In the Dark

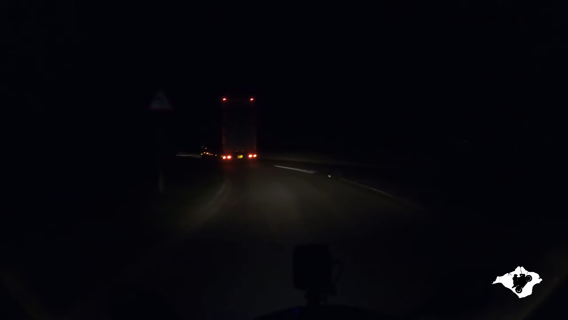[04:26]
Anyway, I think on that note, I'll, uh, end it there. Because you can't really see fuck all, apart from a few lights and, uh, a bit of road. That's the only problem with, uh, nighttime blogging. Anyway, I'll say, uh, I'm gonna end it there. So, uh, in the meantime, guys, stay healthy, stay safe, and I'll see you next time around. Laters!